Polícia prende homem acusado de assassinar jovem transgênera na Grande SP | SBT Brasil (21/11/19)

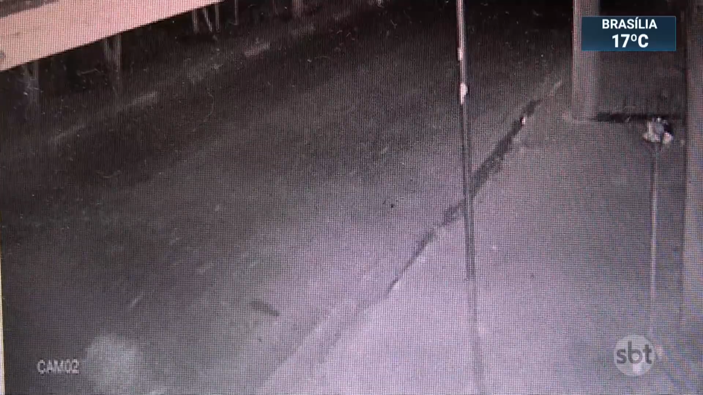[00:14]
As imagens divulgadas pela polícia mostram os últimos momentos de vida de Giovanni Davi Bezerra Santos. A adolescente transexual de 15 anos caminha pela rua.
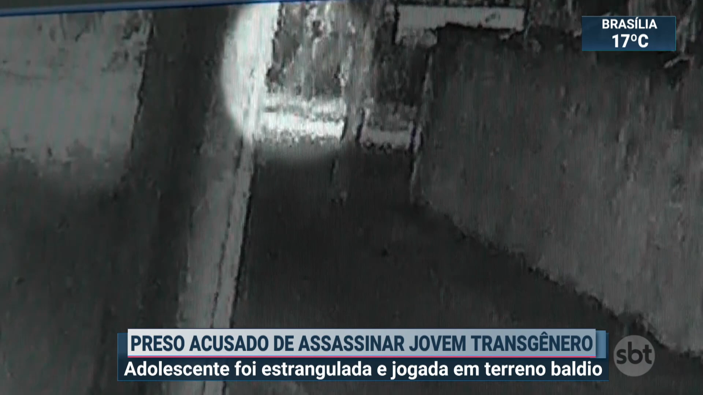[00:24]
Logo depois é abordada por um homem que a agride e a leva para o Matagal. Segundo a polícia, o homem é Samuel de Carvalho, preso nesta quinta-feira, apontado como o assassino de Giovanni.
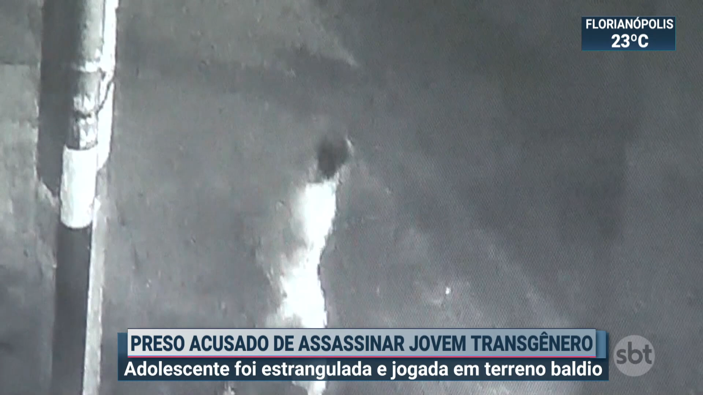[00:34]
Ele disse que conhecia Giovanni, conhecia Giovanni de vista, ele disse, porque Giovanni estudava na mesma escola da filha dele.